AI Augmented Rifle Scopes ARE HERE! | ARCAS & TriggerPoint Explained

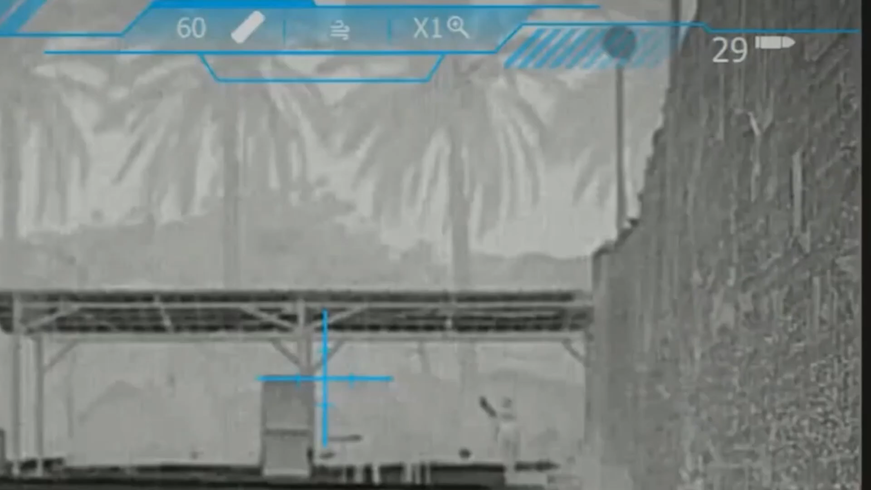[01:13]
user interface inspired by the gaming world. Listen to these stats. ARCAS can detect motion 580 meters away, or about 1,900 feet.